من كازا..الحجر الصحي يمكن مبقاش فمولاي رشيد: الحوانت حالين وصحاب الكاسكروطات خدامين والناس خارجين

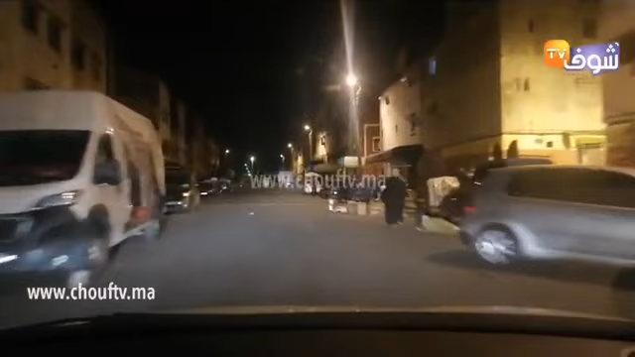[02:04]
إذن مشاهدي متابعي قناة شوف تيفي، كيف تابعتوا معنا؟ كنتواجدوا بواحد بمنطقة مولاي رشيد، جولة ليلية الساعة تشير إلى 10:45.